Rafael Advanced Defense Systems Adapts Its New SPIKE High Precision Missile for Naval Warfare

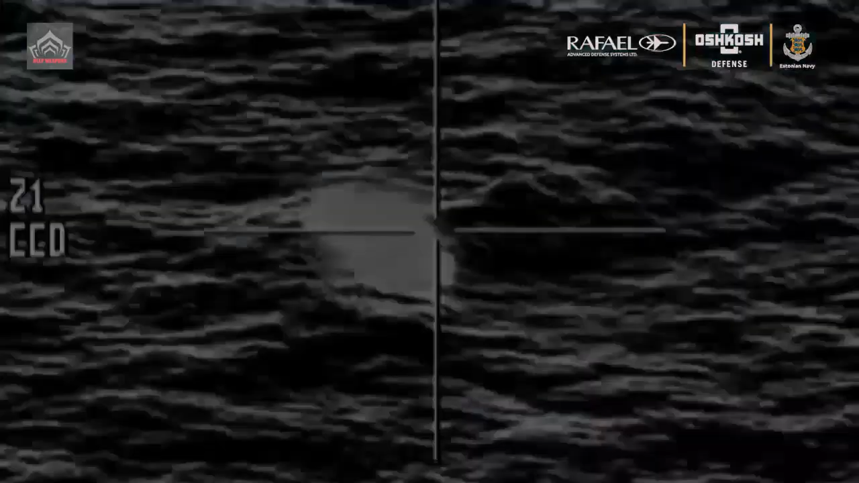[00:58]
Because of their high reliability and operational, logistical, and production commonality, all members of the naval spike family have a low life cycle cost.
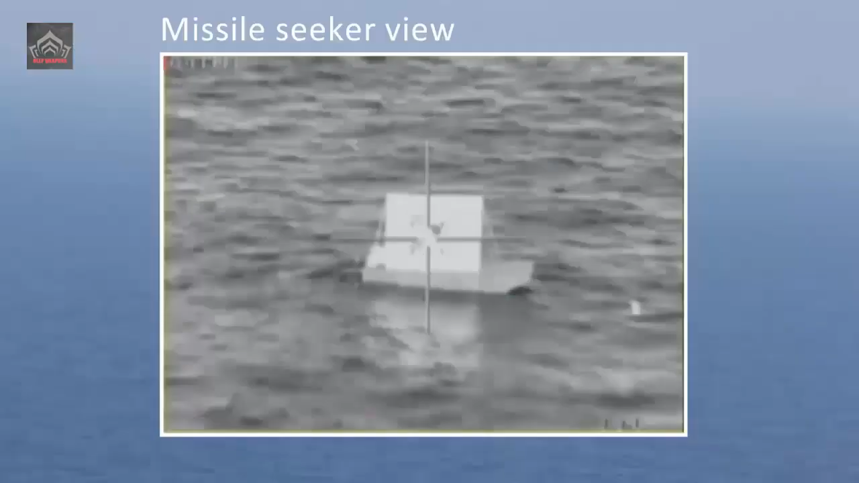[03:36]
which includes electro-optically-guided multi-purpose missiles with pinpoint accuracy and mid-course navigation,
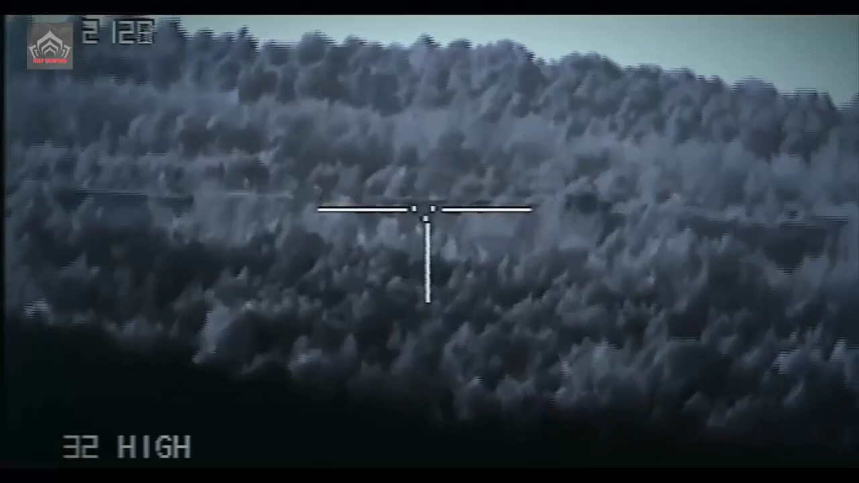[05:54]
It is powered by a smokeless, low-visibility, low-acoustic signature, solid propellant rocket motor.
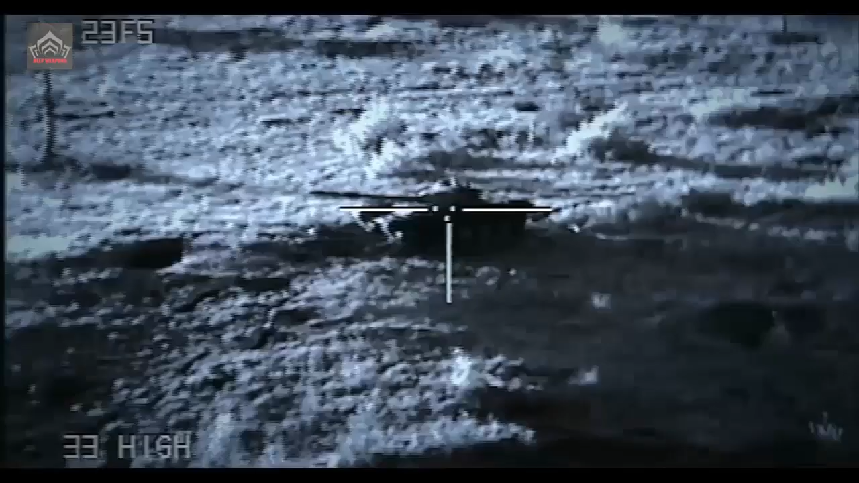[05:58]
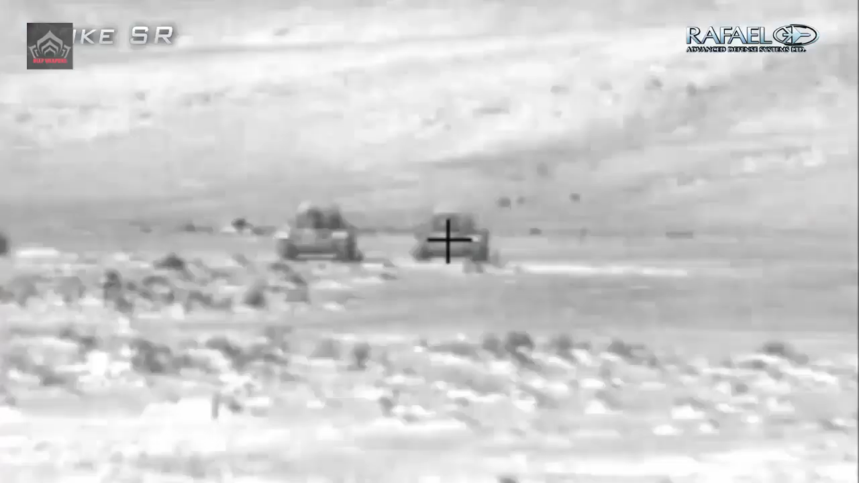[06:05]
Based on received target coordinates, the Mk5 can engage stationary or moving targets in day-night adverse weather conditions,
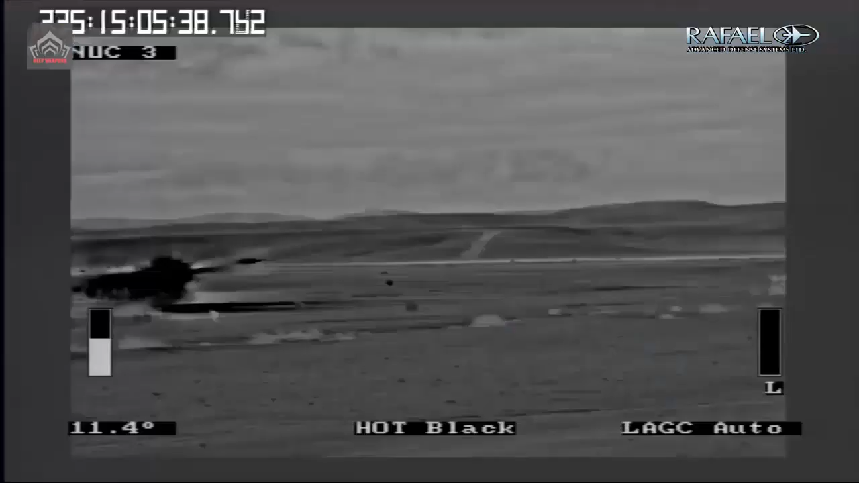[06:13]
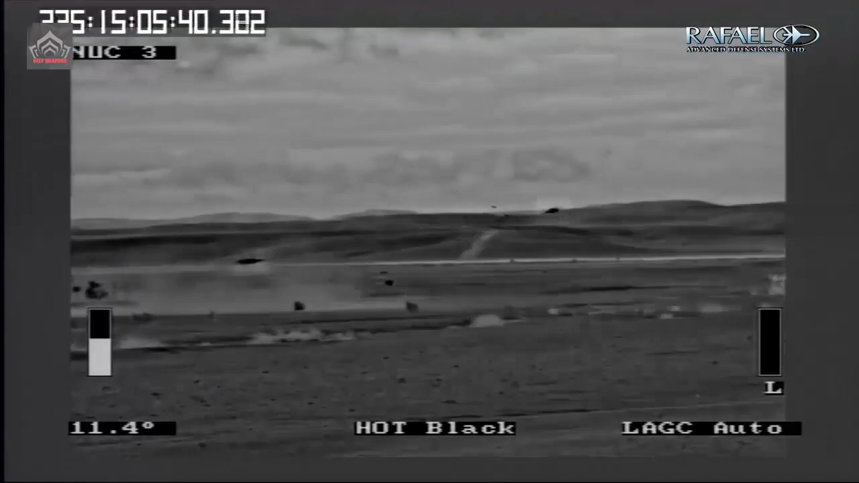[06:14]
in either direct attack mode or mid-course navigation mode at air-launched,
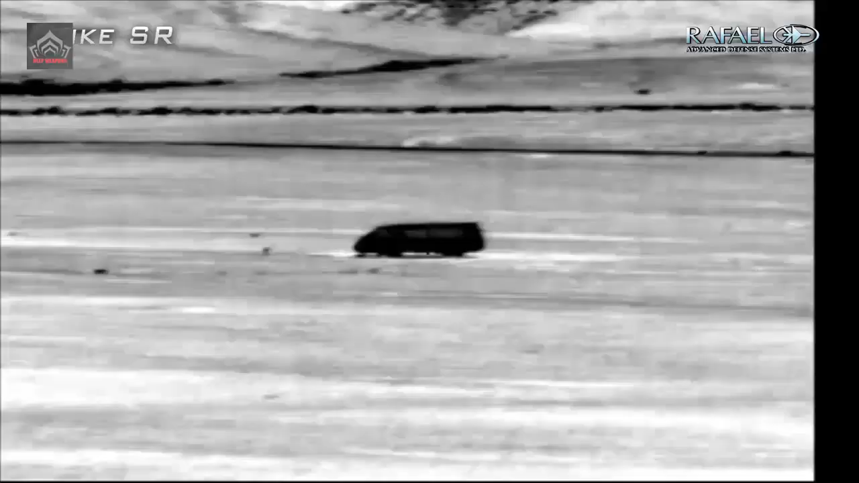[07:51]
According to the company, the missile can be fed information on the flyby of Zen other aircraft flying high above a target.